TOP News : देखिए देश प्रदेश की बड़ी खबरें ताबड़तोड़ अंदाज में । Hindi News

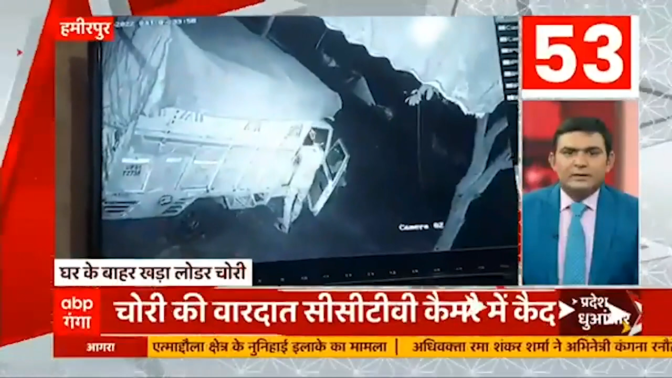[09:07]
अमिर्पूर में चोरों ने सर्सों से लदा लोडर लेकर हुए फरार घर के बाहर खड़ा था सर्सों का लदा लोडर चोरी की बारदा सिस्टीवी केवरे में कहई दे